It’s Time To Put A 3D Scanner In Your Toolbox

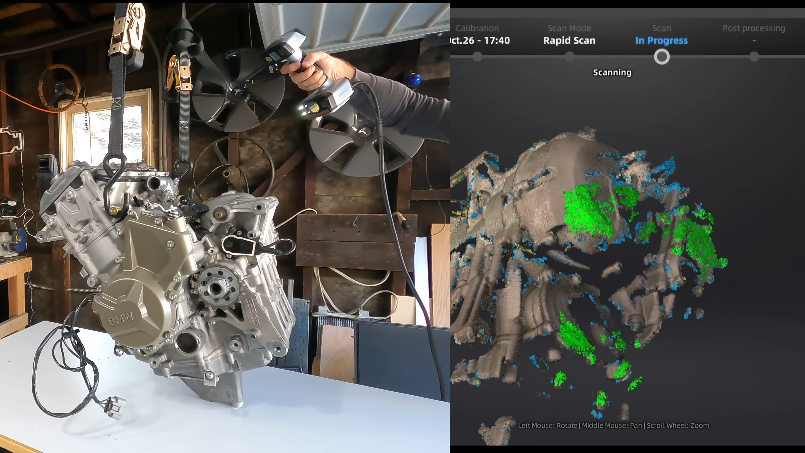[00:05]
If you've been following my builds, you've probably noticed a trend where one of the first things I do is get the vehicle, or at least part of it, into the computer.
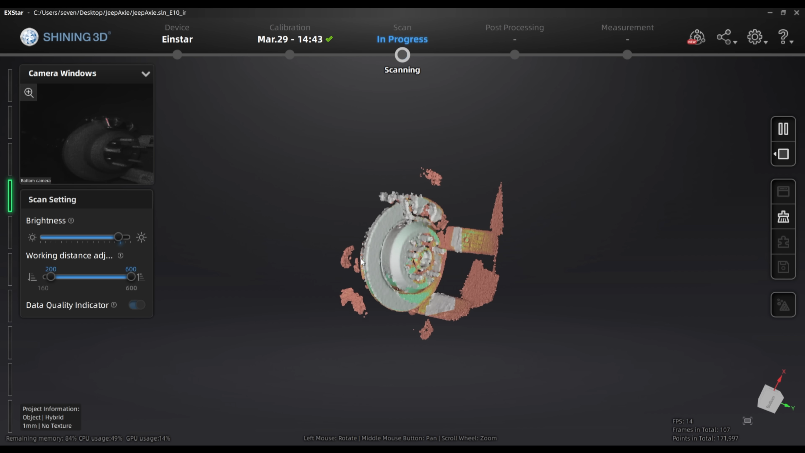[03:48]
It will scan if you're careful and real slow, but it's way easier to just turn that shiny black surface into a matte white surface.
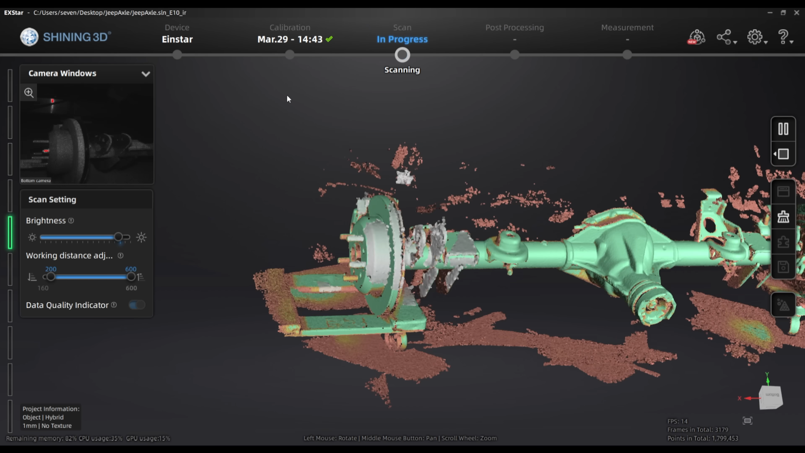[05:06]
Sometimes it will pick up garbage data, but it's pretty good at ignoring it after the scan, so don't worry about it. You can also clean it up afterwards.
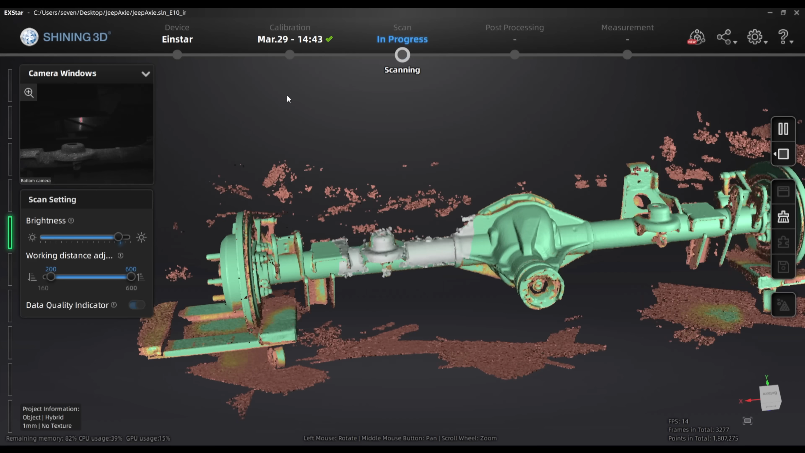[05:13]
You do need ambient light with this thing, it won't work in the dark, but it does come with its own lights.
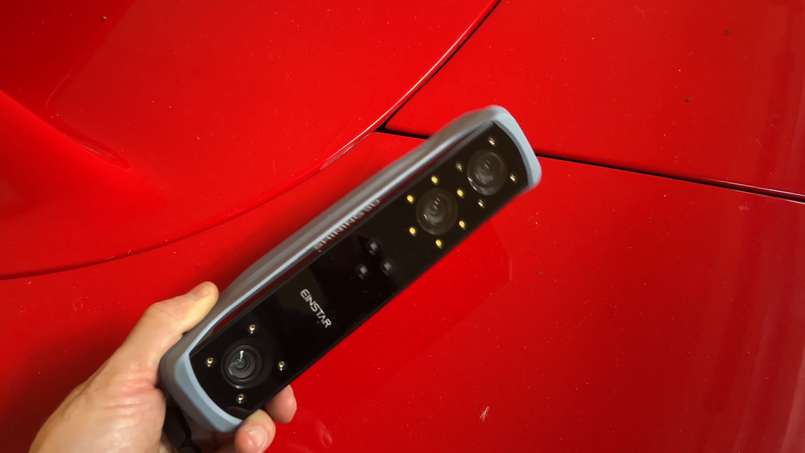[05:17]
The scanner conveniently has buttons on the back to start and pause the scan, and to adjust brightness and zoom. Going around corners is tough, this is a problem with most 3D scanners.
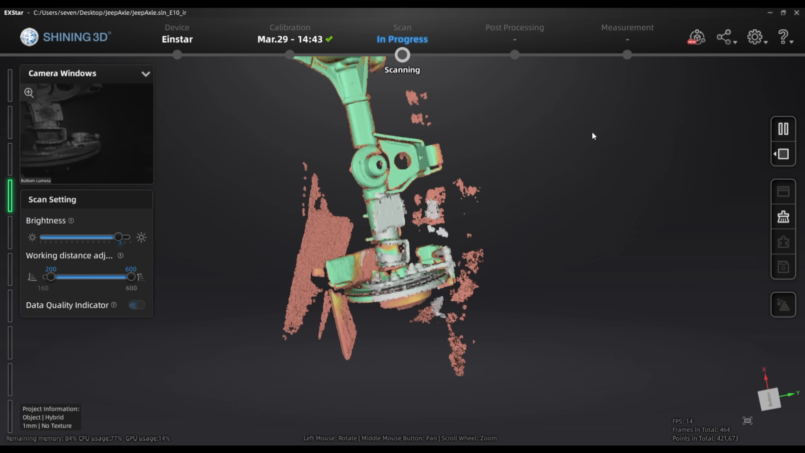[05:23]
To go from the top to the side of the axle, it helps to use something like a brake caliper as a transition.
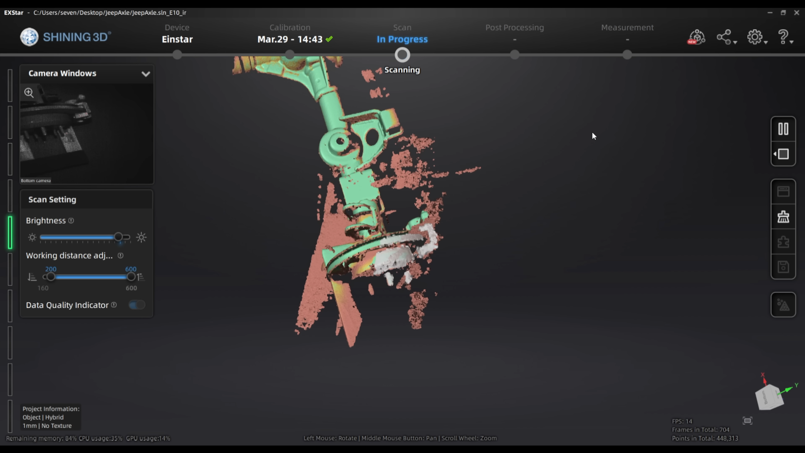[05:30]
Repeating geometry like treads or wheels will often cause the scanner to lose its place, but this scanner is way better at keeping its place than some of the previous ones I've tried.
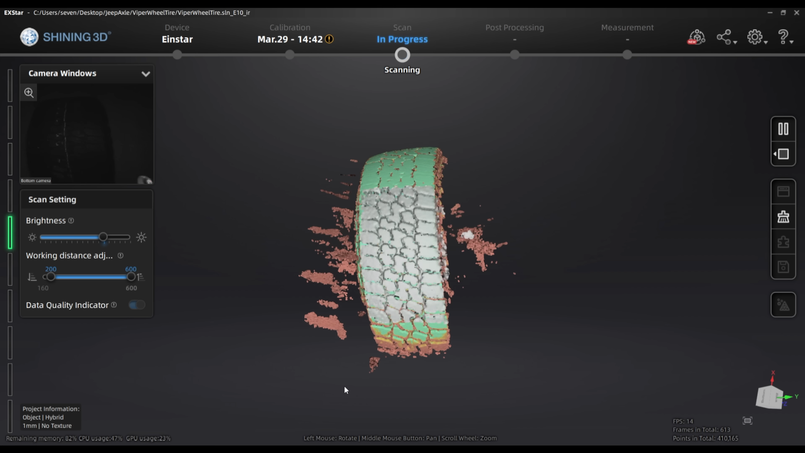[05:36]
Large flat areas like the trunk of the Viper won't scan at all unless you use targets.
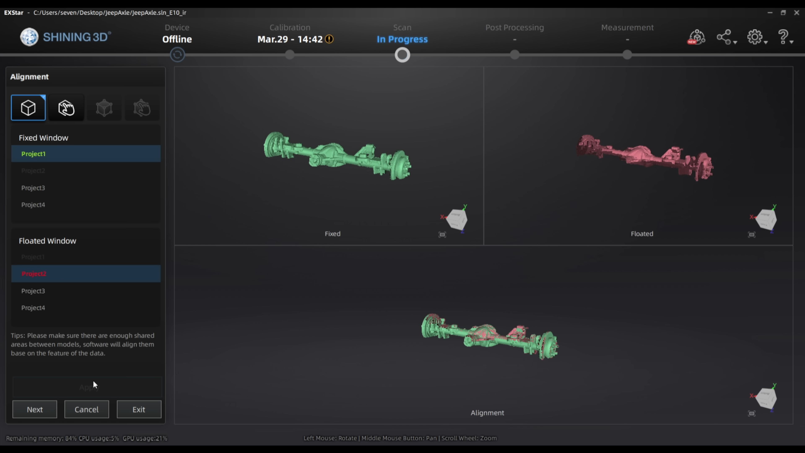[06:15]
The big one is that sometimes the scanner will lose its place and think it's somewhere else,
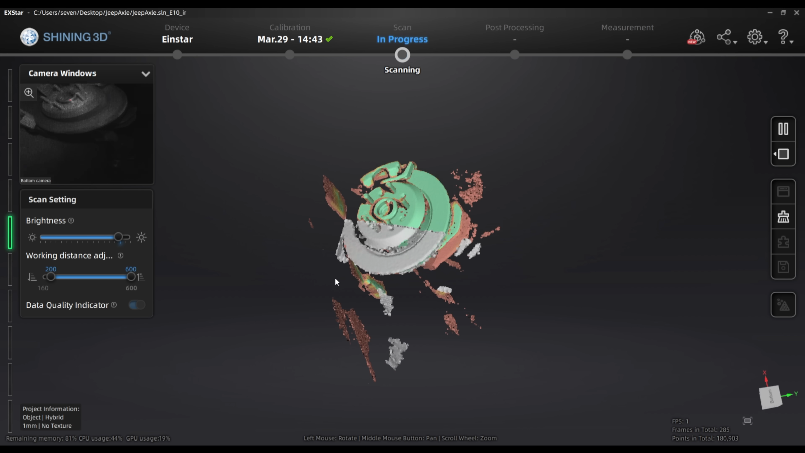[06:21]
and then it'll just add junk data on top of what you've already scanned, giving you two brake calipers when there should be one.
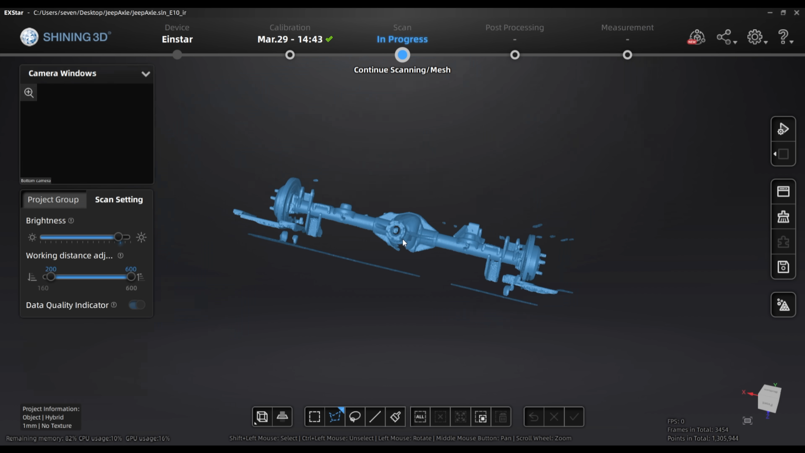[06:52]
you'll want to delete the garage floor and the dollies by tracing around them and deleting the highlighted data. Then add a new project and scan the other side.
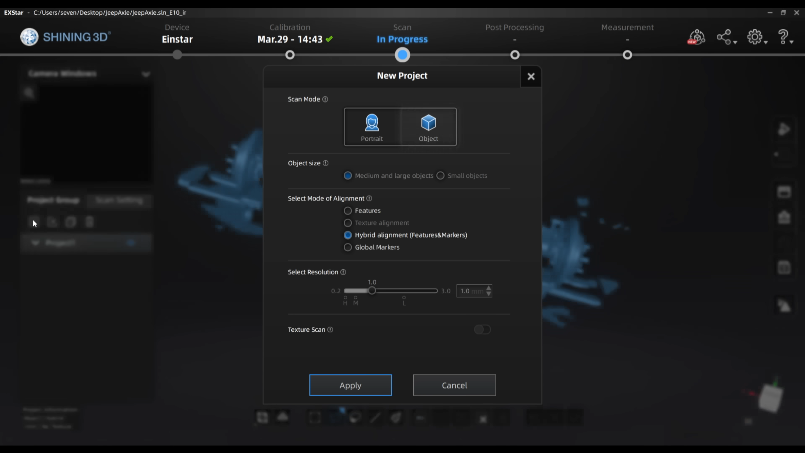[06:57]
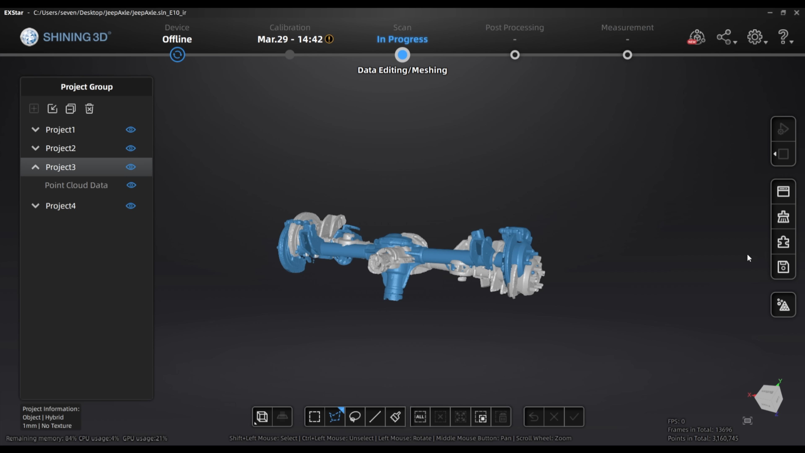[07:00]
Once you have all of your scans, press this puzzle piece here and the software will allow you to automatically align all four of your scans.
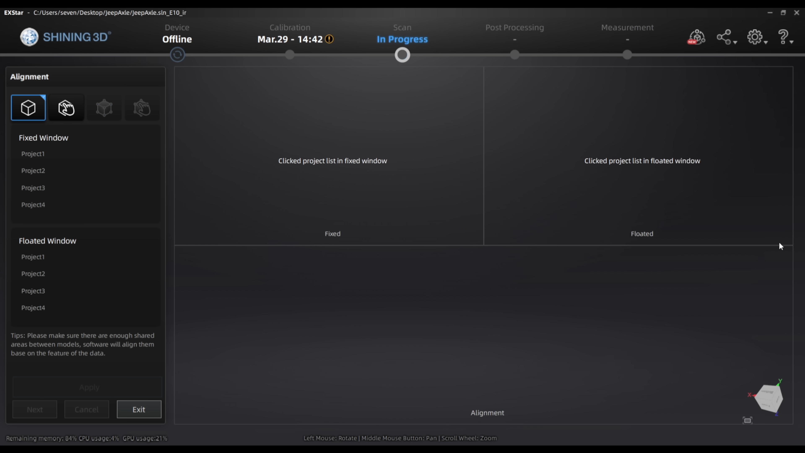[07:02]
It does this two at a time.
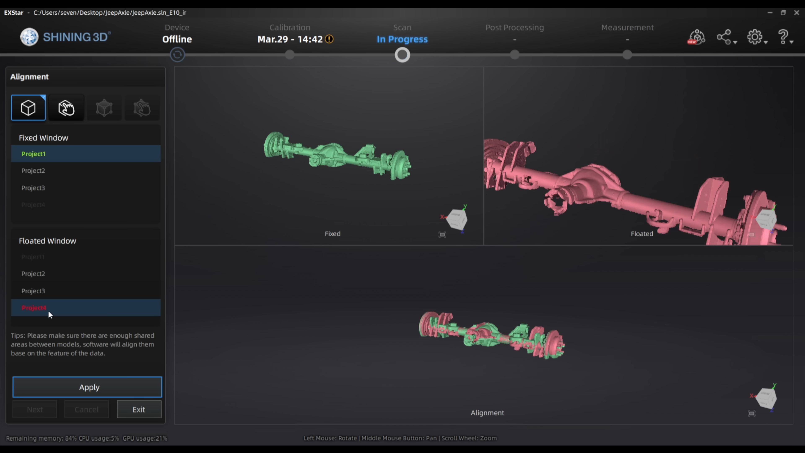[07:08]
If it has trouble aligning two of the scans, you can help it along by manually picking three points that overlap on both scans.
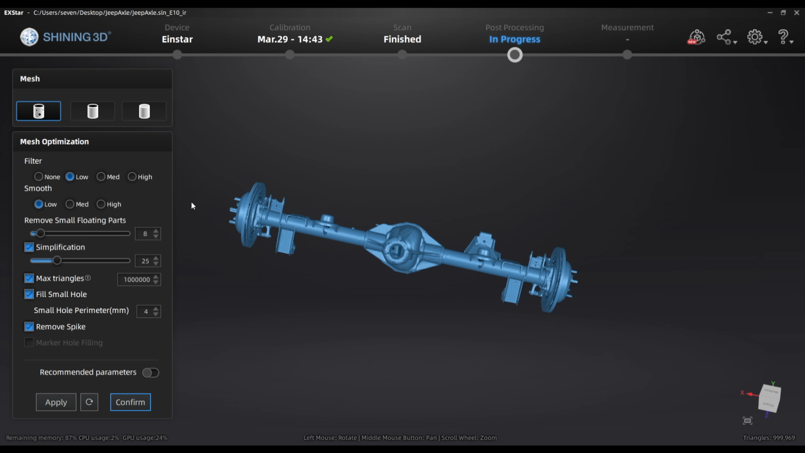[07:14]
There is a lot of capability in this software for fixing your scans, stuff like filling holes or getting rid of floating parts. You got to be careful with this because it's not the smartest about what to stitch together and what to get rid of.
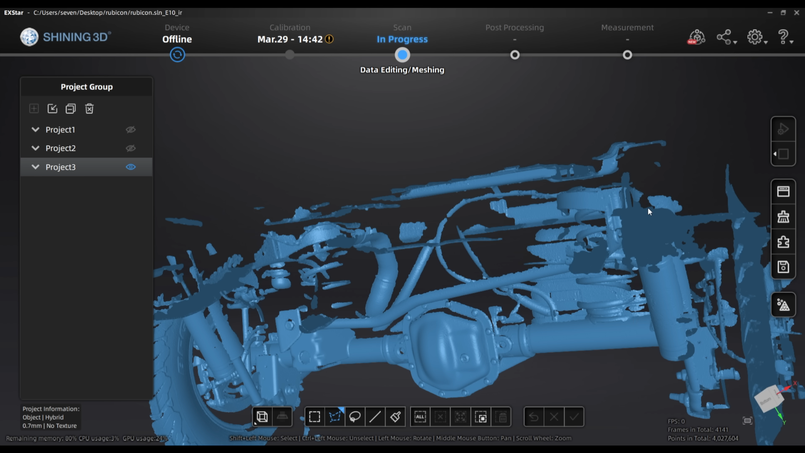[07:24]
I did a scan of the rear suspension on a Jeep and told it to remove the floating parts and it just made the spring coils disappear.
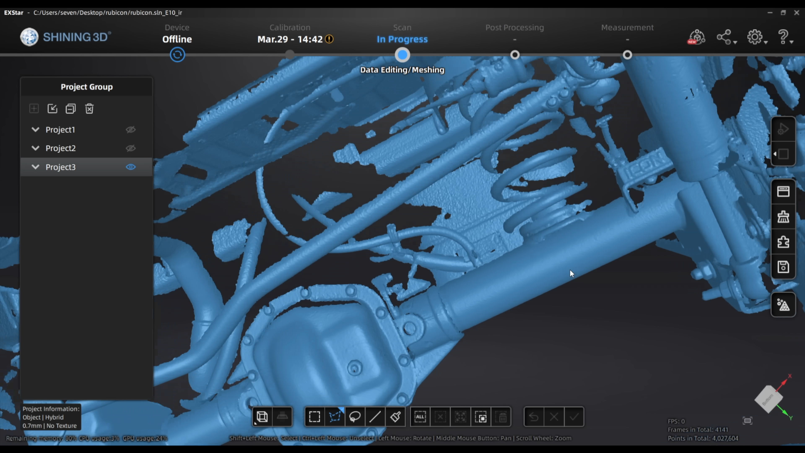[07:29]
So I had to go back and adjust that. I don't seal anything up watertight because that lets the
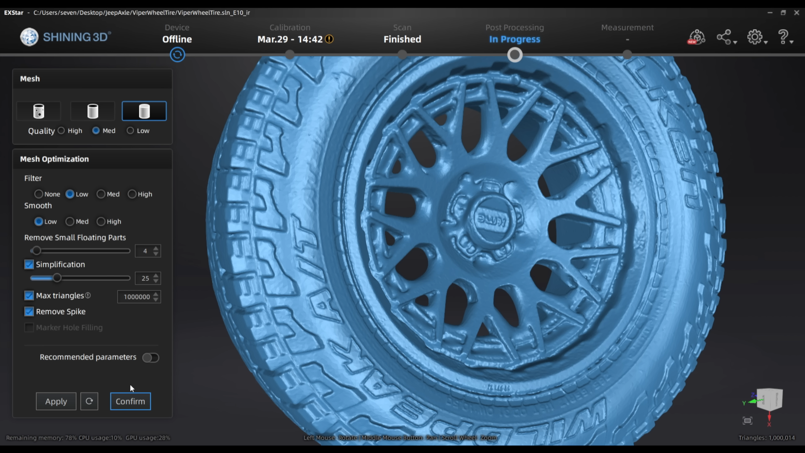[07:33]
software make assumptions about missing data and it's usually not right. If you're doing 3D printing, you might need to dive more into this to get a watertight model.